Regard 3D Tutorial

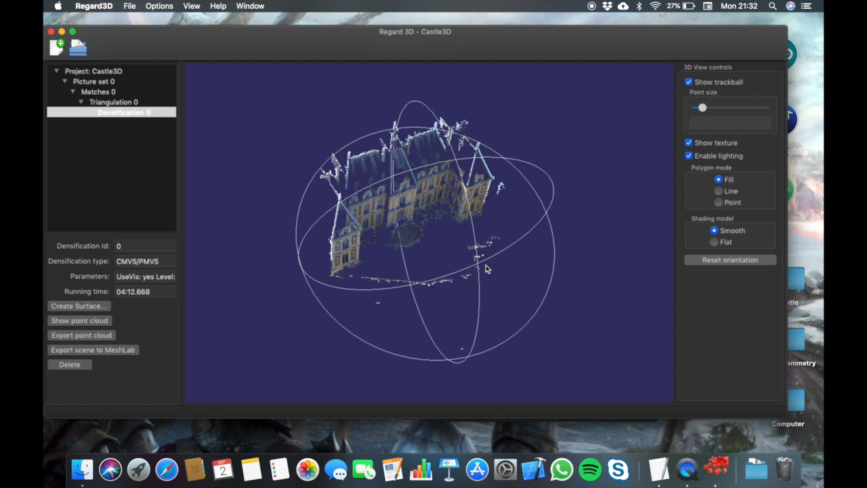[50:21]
possibilities and it requires a lot of heavy work so here is the dance point loud now look how beautiful it is okay uh if you're comparing this result to the result to the result of the computer we have created you see oh it seems to have more definitions a more definition on this image it seems nice here
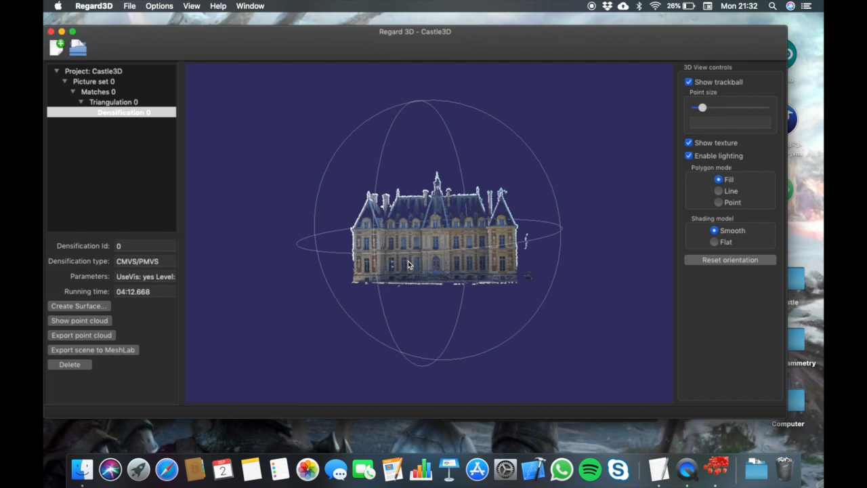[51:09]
the bigger the objects the easier it is to produce something like that but again if you zoom in you see a lot of more points
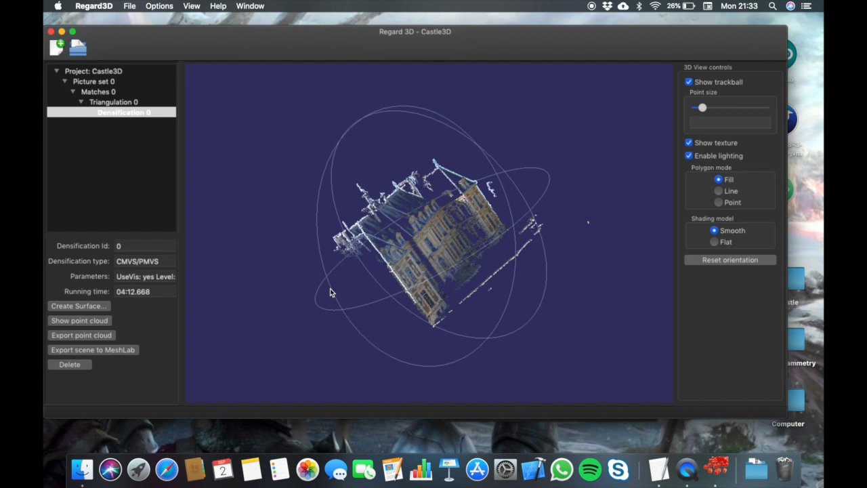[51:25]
and look how fun the pictures are taking from the front of the castle
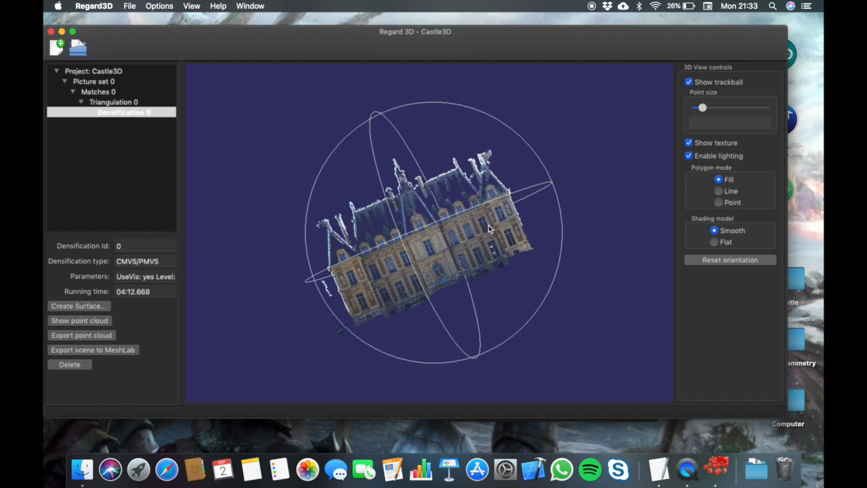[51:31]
so it assumes that the back is quite just the same as the front with no difference all right so what you can do now
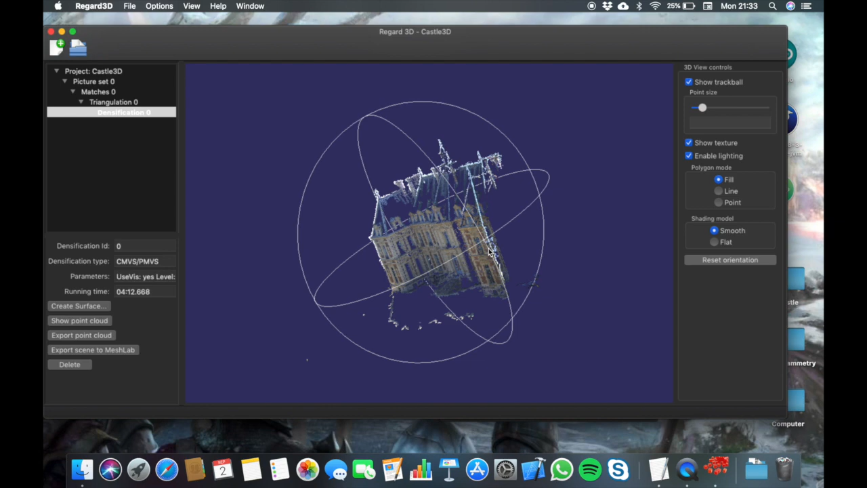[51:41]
is to ask for the computer to complete these gaps that still are here
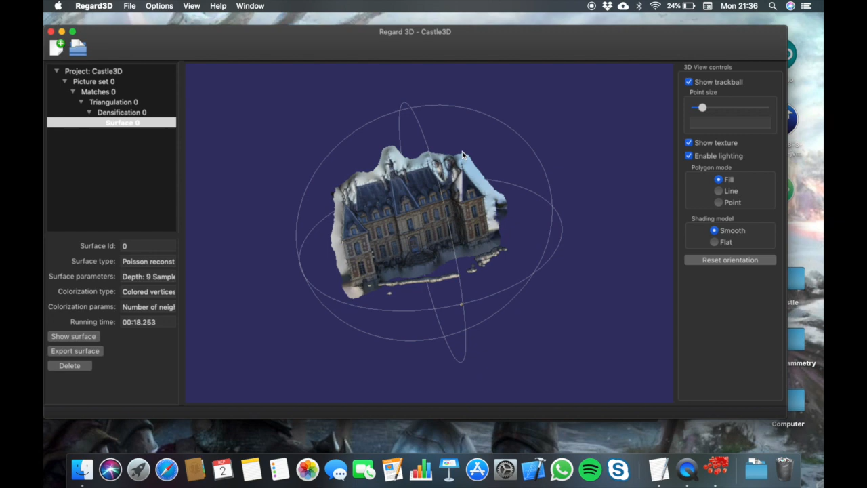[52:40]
that it filled out the gaps you can zoom in and see there's no
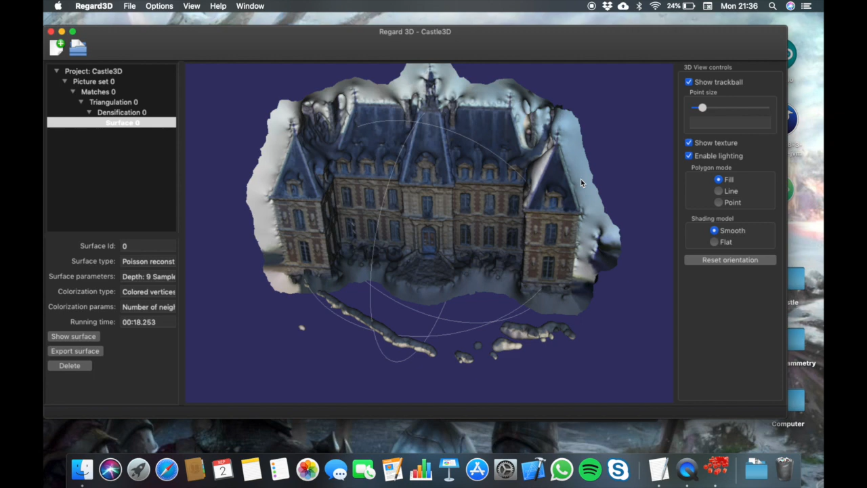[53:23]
around the castle over here that it understands to that it must be filled out again so i'm just clicking with
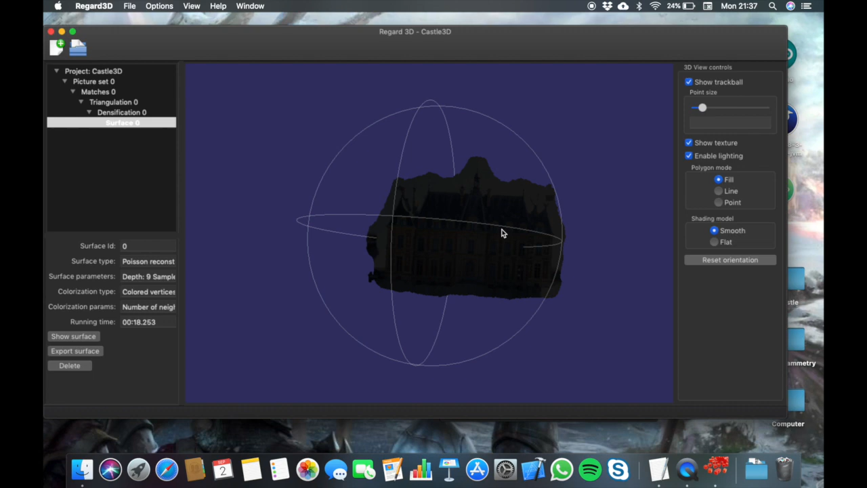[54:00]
the front side uh and you can change some visualization by exploring this menu here so what you're seeing is
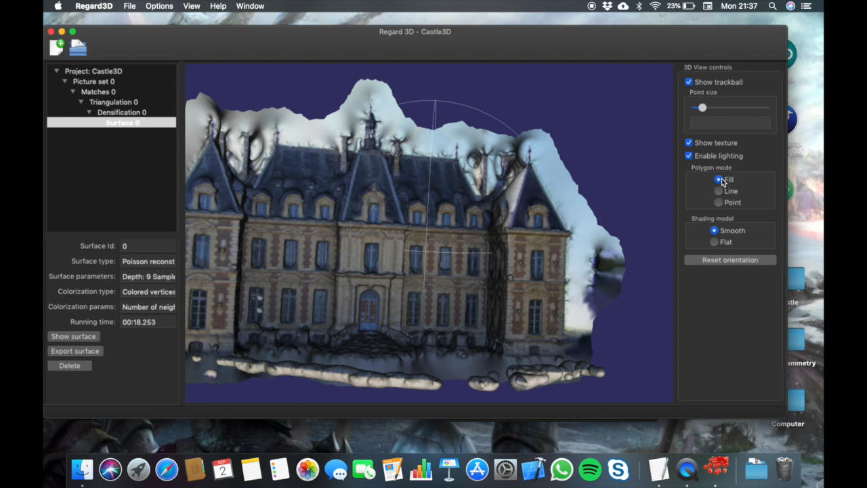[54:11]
the fill you can see the lines all
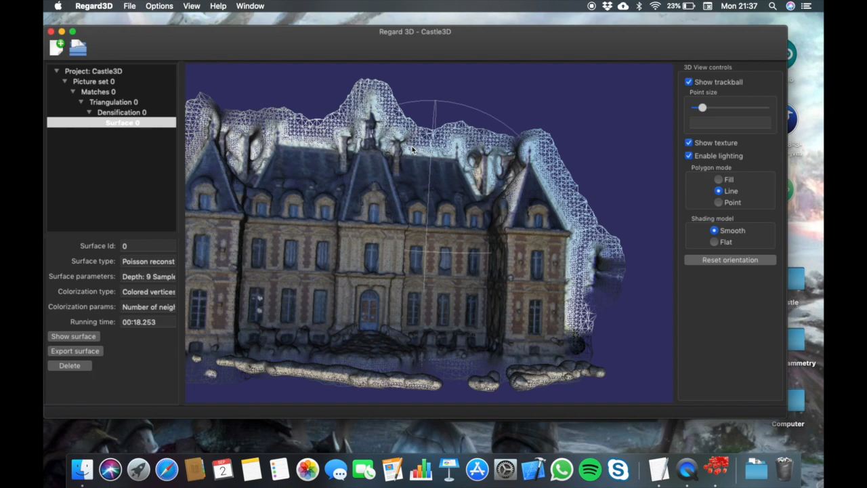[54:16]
right so remember the point clouds we had now
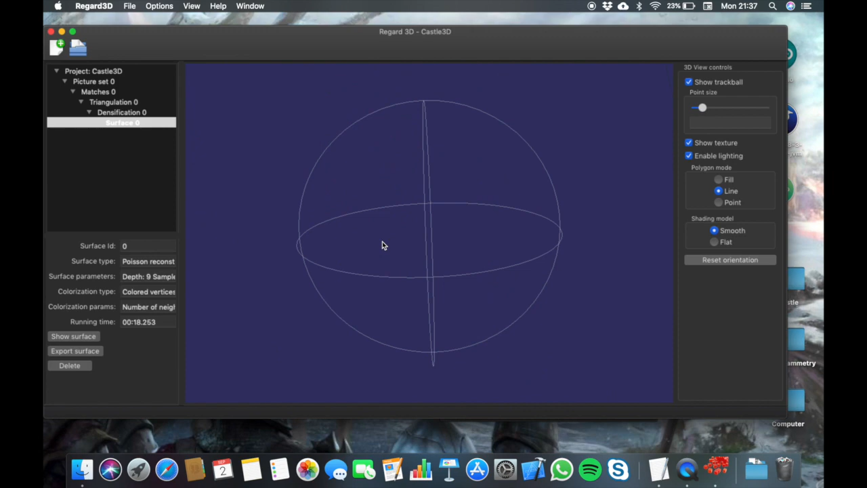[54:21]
that those point clouds were filled out with lines connecting all of these points and depending on the direction of the lines
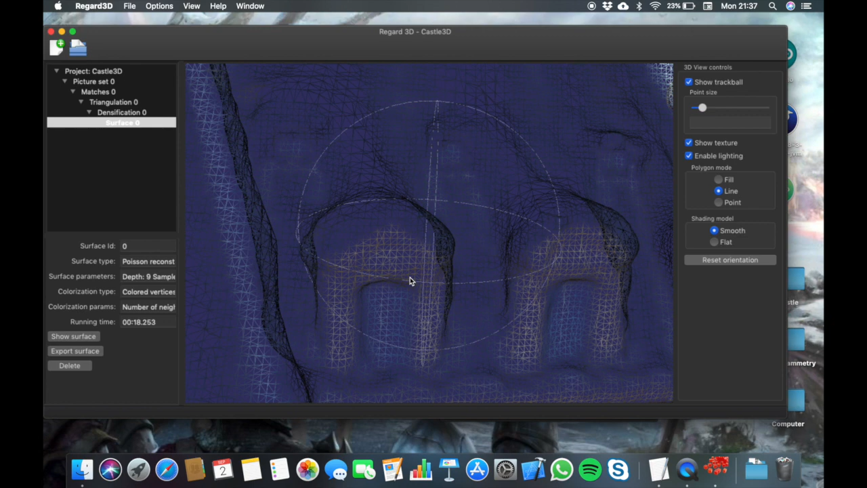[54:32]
it's going to use to create the surface to create the field you can see the points again so you can try to see the points and the lines connecting them
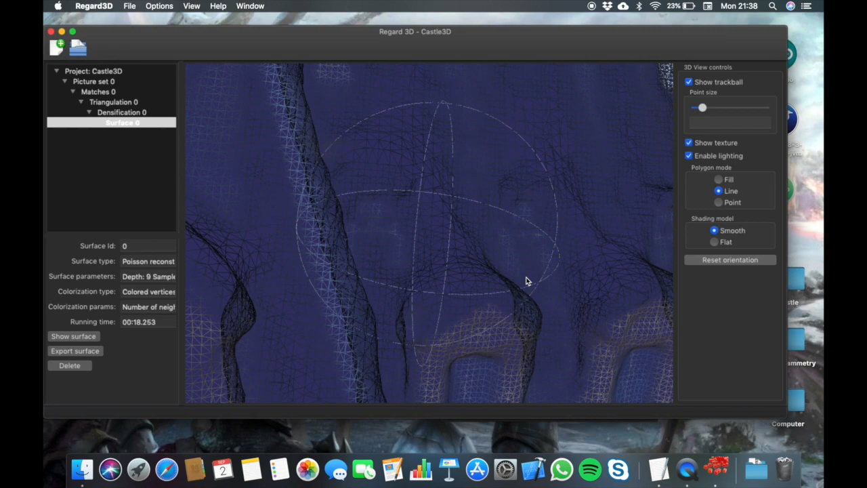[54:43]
you can try to do it here and you see maybe more clear so the points are the intersections of these lines
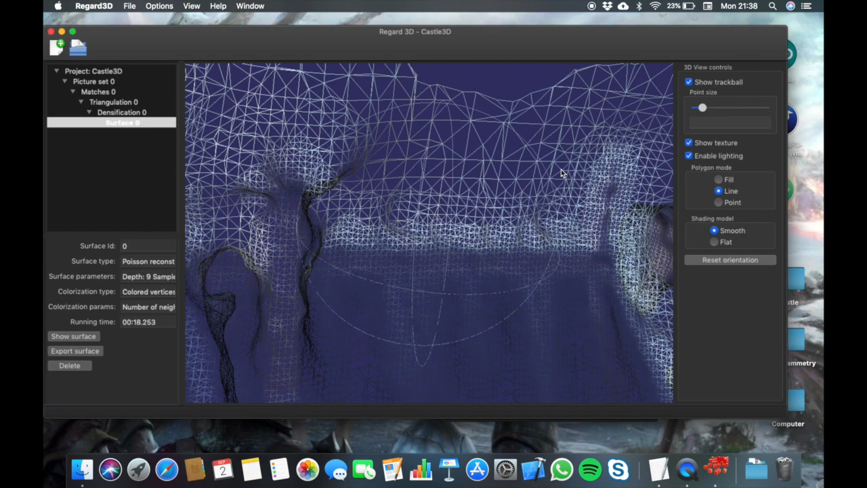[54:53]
and these lines are created in a way to make triangles
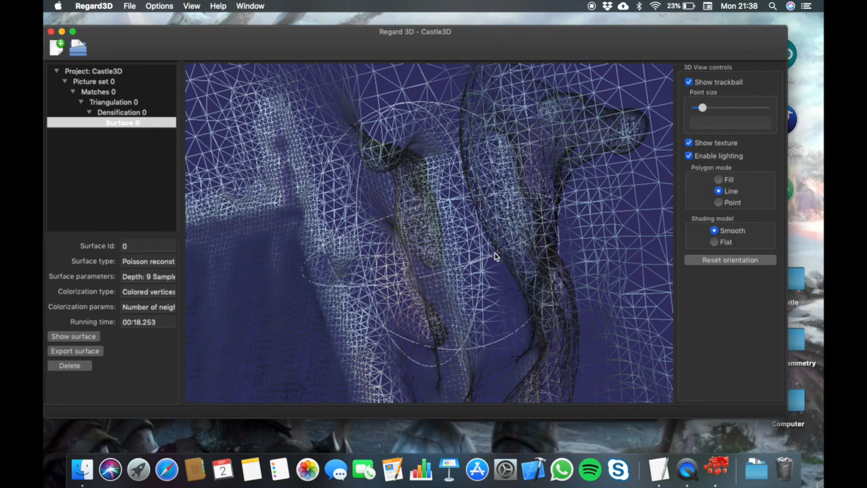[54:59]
okay every line is making triangle basically that's it what 3d is these triangles connect each other each
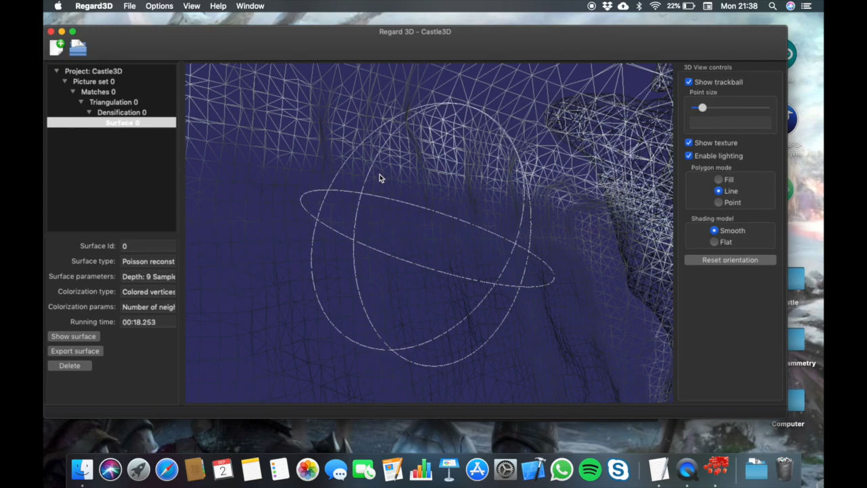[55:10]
triangle set in a different way to create this impression of texture and surface all right